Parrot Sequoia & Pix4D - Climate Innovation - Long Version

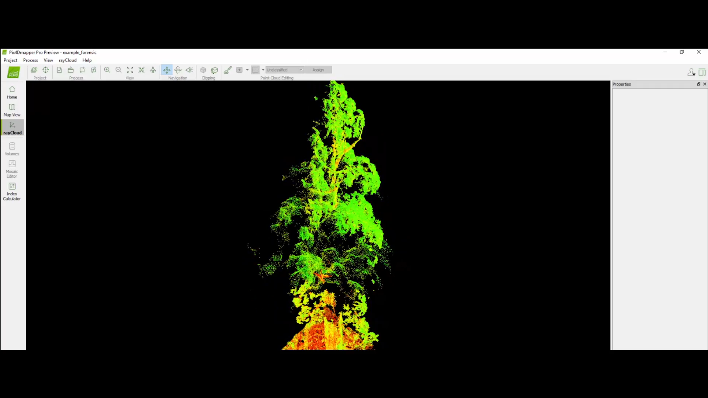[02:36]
you can see we have a pretty nice top-down view and again these are three-dimensional points in a point cloud it's like it's building a
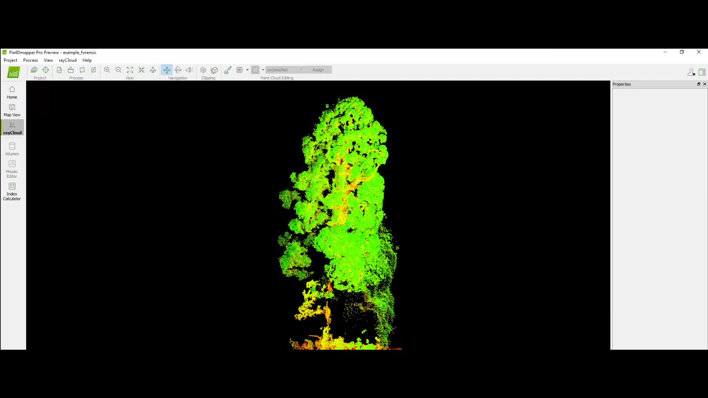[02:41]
scaffolding yeah yeah exactly coming around it building that up so we'll kind of zoom in a little bit okay mega broccoli look at that sucker yeah look at that
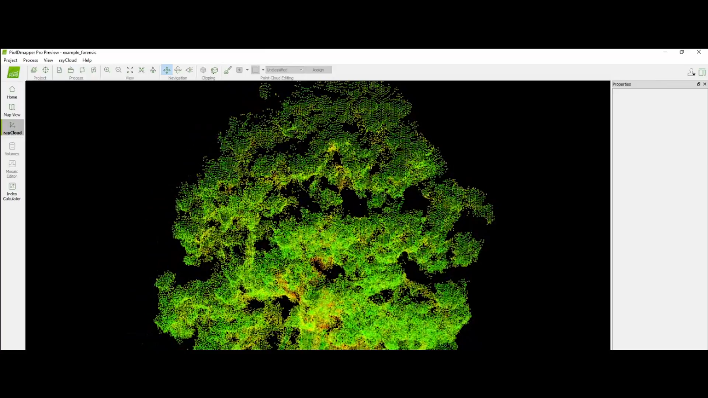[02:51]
the point density oh man on that tree yeah